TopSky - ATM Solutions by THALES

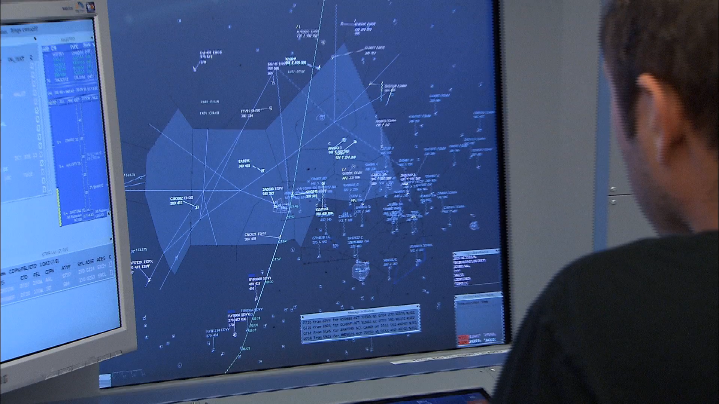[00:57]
Incorporating the latest technologies and functions, new controller interfaces, data links, tracking applications and safety nets.